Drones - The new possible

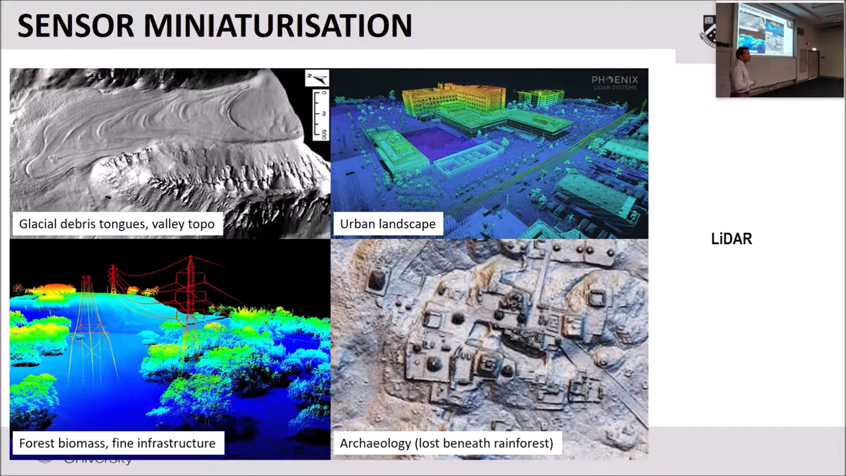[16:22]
On the bottom right is a main archaeological site, I think it's my own, from South America. That area is covered by thick rain forest. So the LIDAR is able to penetrate through vegetation and still return information about the landscape underneath it, and to a reasonably high degree.
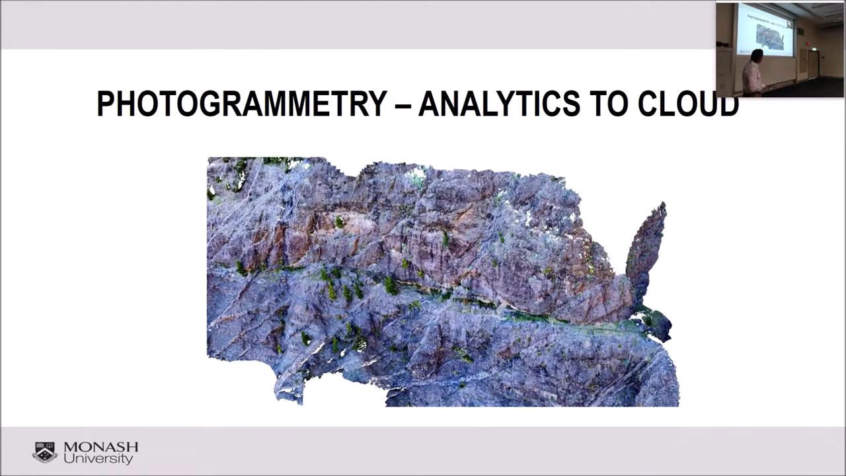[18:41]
OK. Now we're going to switch tracks and go into photogrammetry. So this is one area of drone sensing that I've spent a bit of
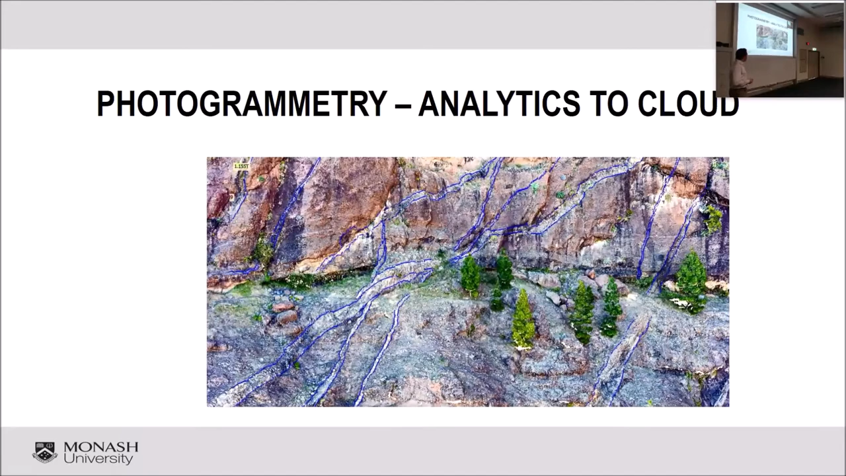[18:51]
time thinking about and supervising student projects on. What you're seeing there is a 3D image of the inside of an old volcano that collapsed.
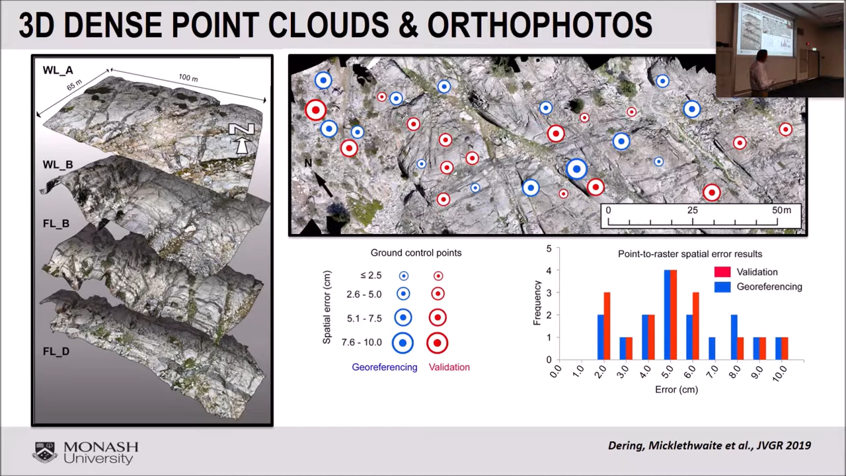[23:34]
the georeferencing errors on each GPS point in that landscape and very quickly georeference these three-dimensional models so that they're at the right scale and at the right orientation and then they're properly located in space. And that's important because what we then do is we use some of the code we've written in CloudCrepare to trace out the margins of the dike.
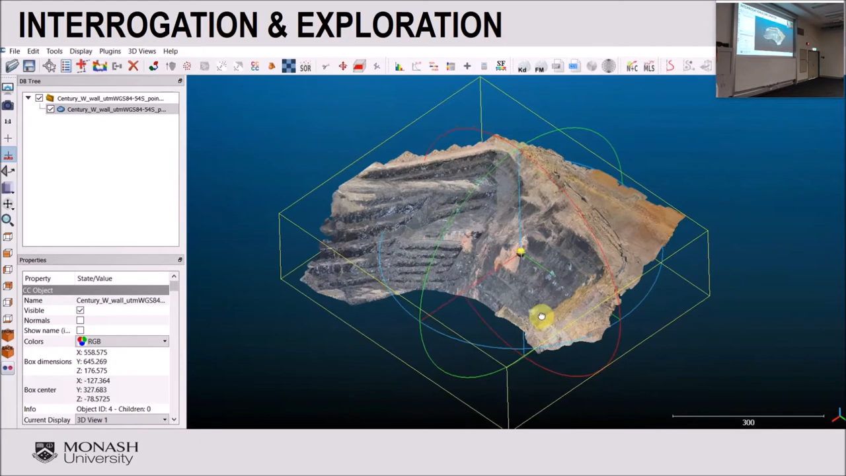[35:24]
So this environment you're seeing here is the cloud compare software I mentioned a few times.
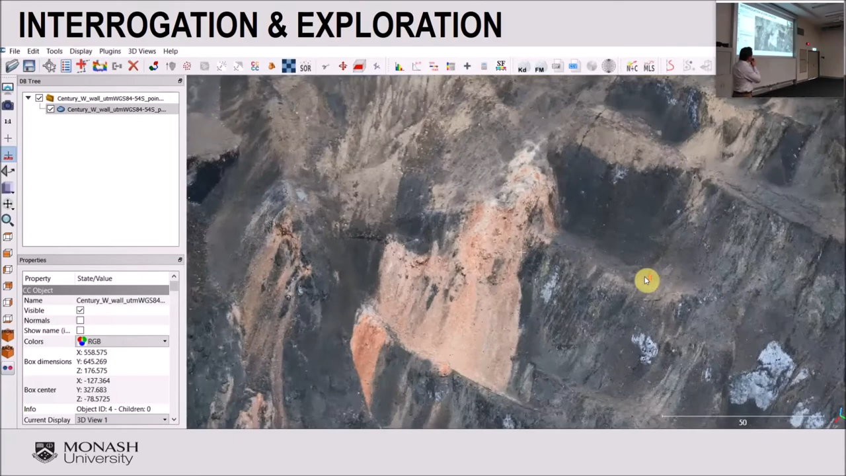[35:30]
And you're seeing the western wall, part of the western wall of the Century Mine.
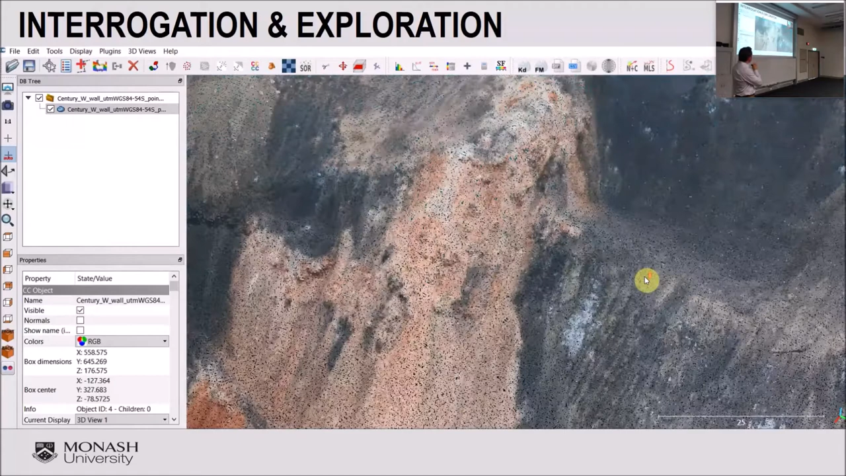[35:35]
If you zoom right in, you can see that that model is actually a point cloud. So it looks photorealistic. It's only when you get very, very close, you can see the individual pixels. We created that point cloud, well, the photos we used to capture that point cloud, to create that point cloud. Photos were captured in about 15 minutes in one single slide. Once it's in cloud compare, you can do some very standard analysis.
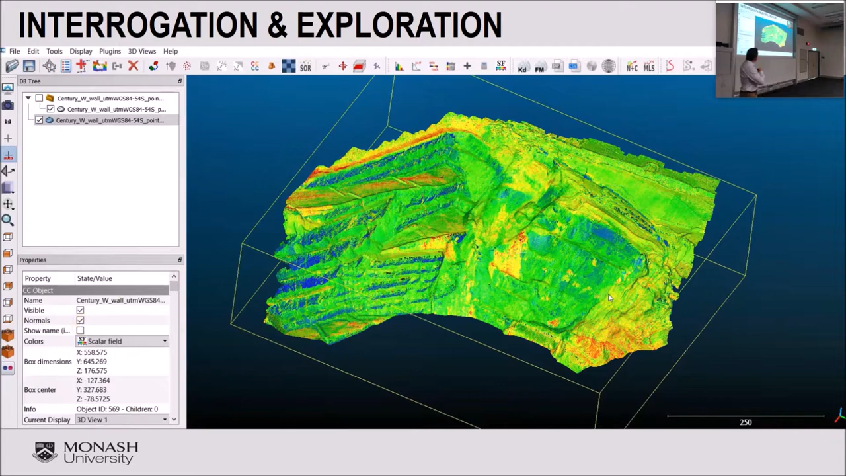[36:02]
Here we're looking at different scale views of the colours to begin with. And then we're going to look at orientation later in the point cloud. So, oh no, sorry, that's still a different colour view of the point cloud. So what this is, the point behind this is,
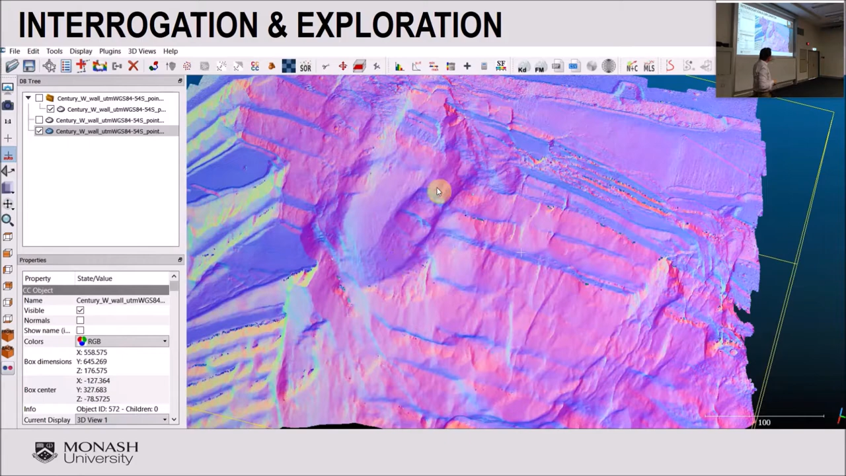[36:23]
this is enabling you to spot features in that point cloud that the RGB imagery doesn't enable you to see very easily.
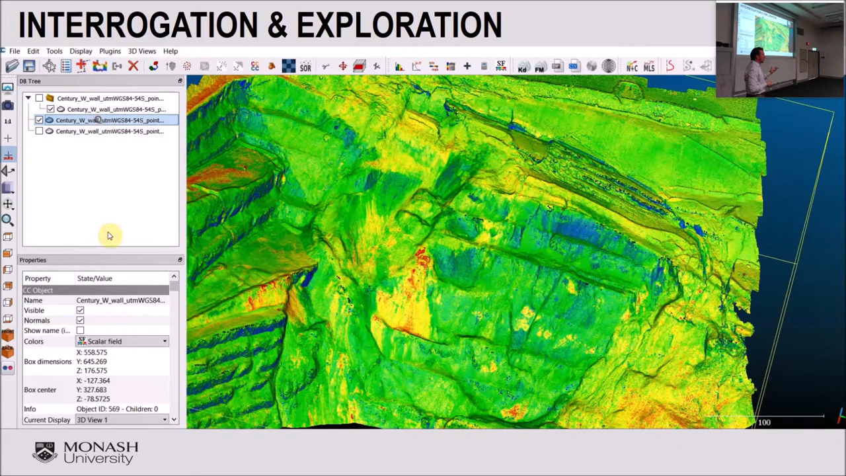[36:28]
So, playing around with the
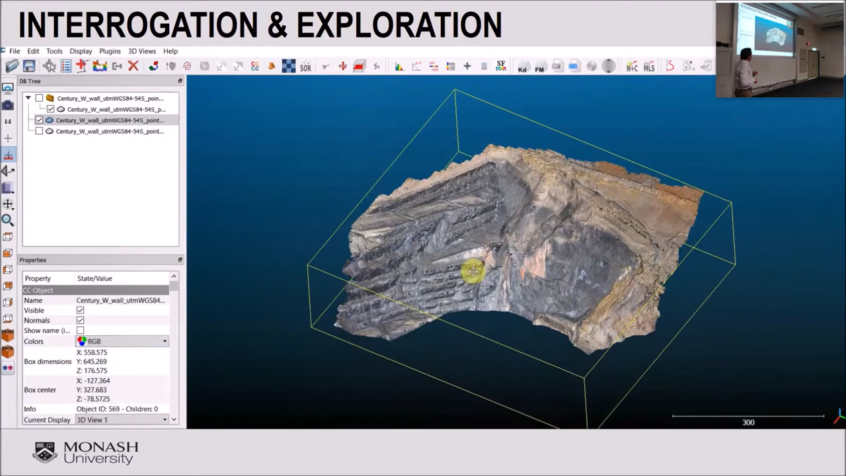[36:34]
colour scale field and colour apps enables you to draw out extra features very quickly.
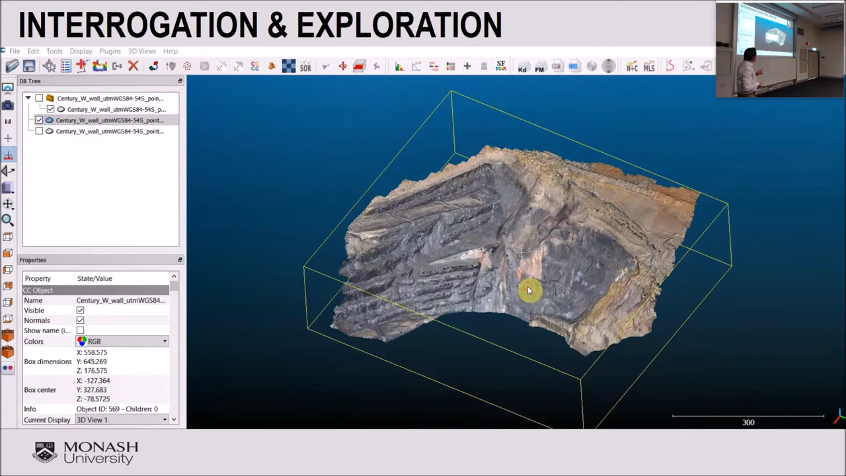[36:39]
Now I should say, what you're seeing here is in real time. So I've just, all I've done here is created a video of me doing a workflow.
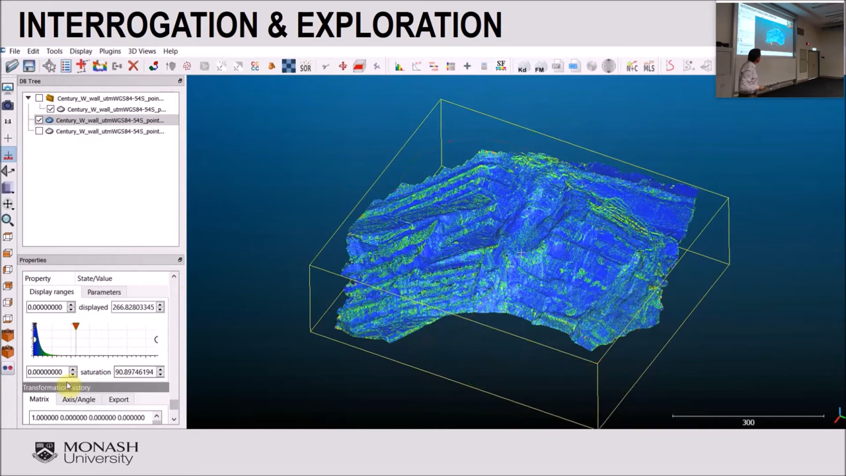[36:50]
So this is, as you can see, it's very quick. And that dataset is quite large. I think it's about, it could be a gigabyte of file size, I'm not quite sure.
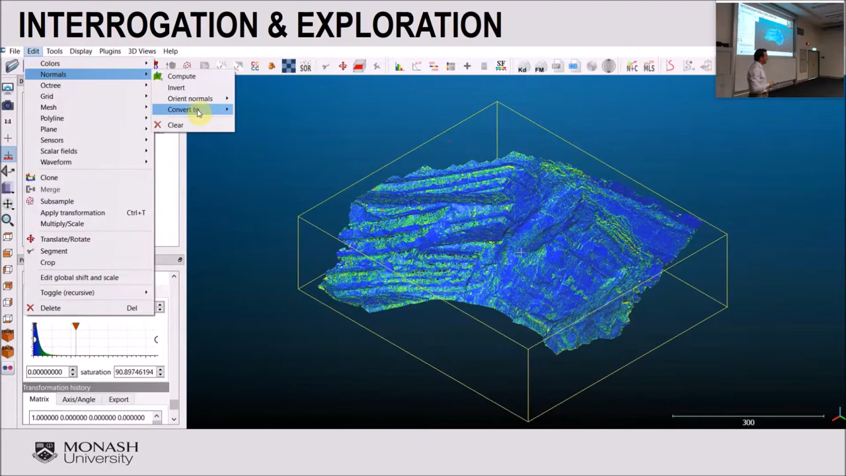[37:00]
Right, now what you're seeing there is an image of orientation. So that's a map of strike orientation.
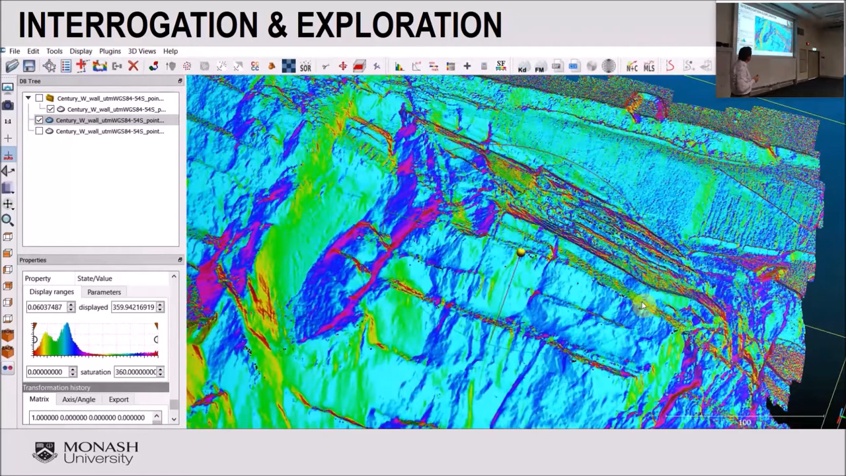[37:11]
And we can generate a similar map of dip orientation of the surfaces of the point of the rocks in this case.
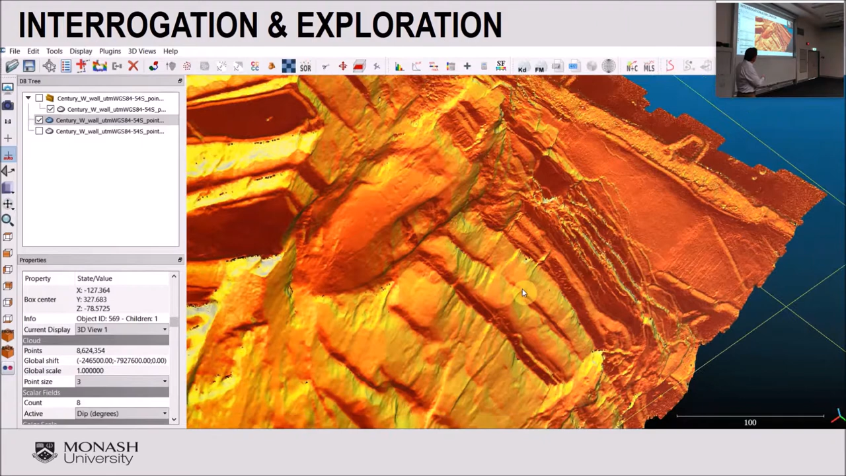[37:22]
And you can see, you know, features like this. This is on the top wall. You can actually see the wall collapsing and it's generating little normal faults. Little normal faults in the network in this area. So you've already had one major collapse there. But clearly the wall is about to fail just further to the north here. And no human being is allowed on that wall, even though some of the information that's contained in those rocks is actually quite valuable for our technical engineers to be able to predict the failure progression and timelines.
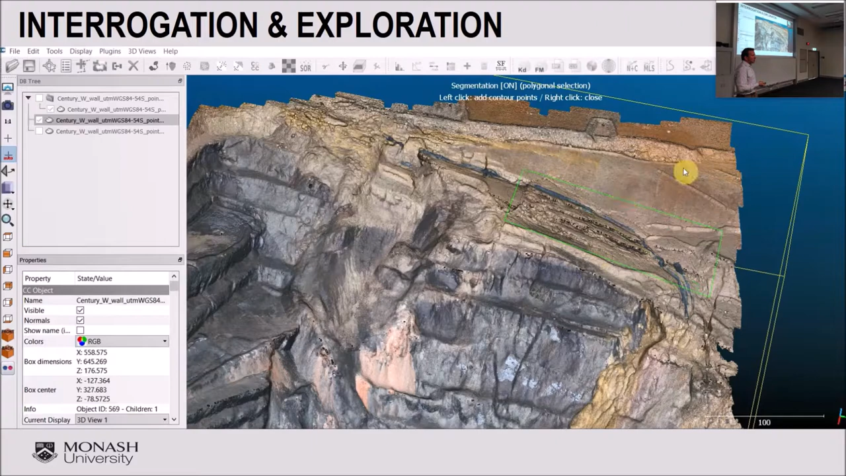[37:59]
Obviously, with a digital dataset in three dimensions, you can collect as much information as you want, as though you were on the ground. And with the tool that we've developed, which is known as Compass,
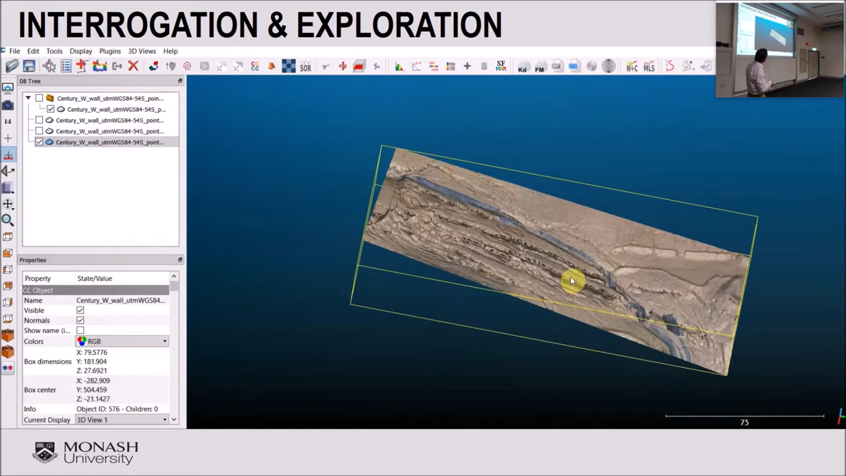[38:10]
that's a little plugin that comes automatically with the software, you can actually go in and you can begin to measure those orientations as though you were actually there in the field. And you can begin to measure the spacings and so on.
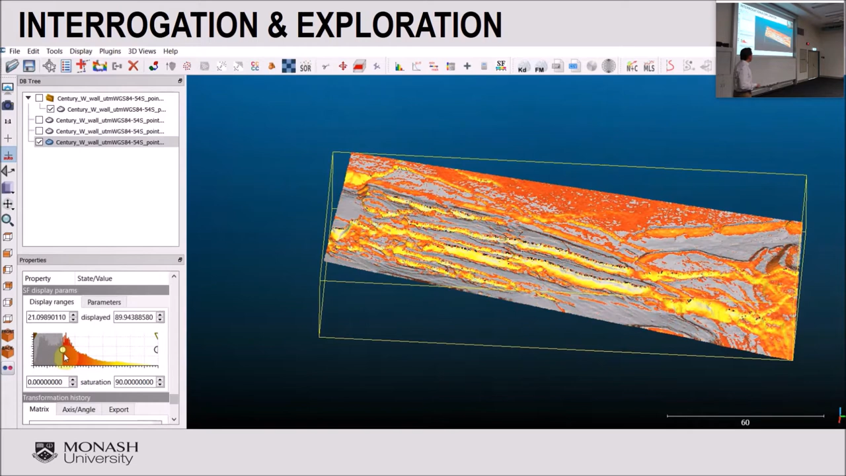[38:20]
And you can do it at high resolution. I'm just showing you here a very quick workflow that can extract out the lowest little faults automatically. So within three minutes of this video playing,
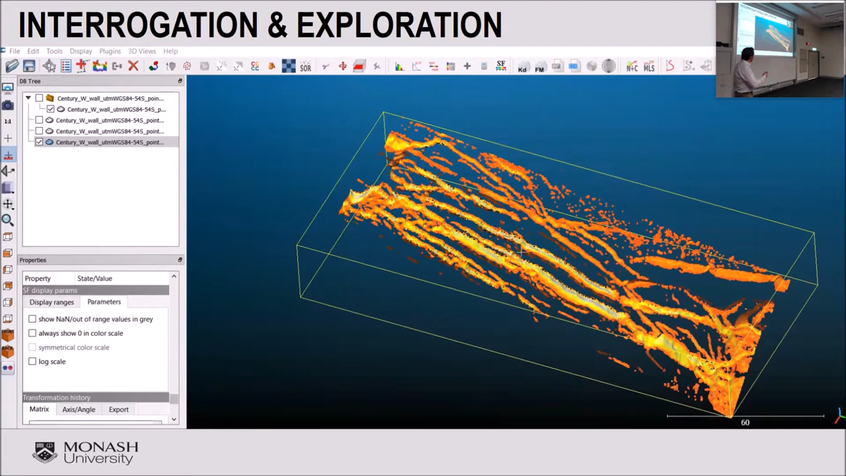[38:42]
we've been able to isolate faults that are responsible for the collapse of the wall and turn it into a useful dataset. OK. Yeah. This next dataset is... How do I turn the sound off?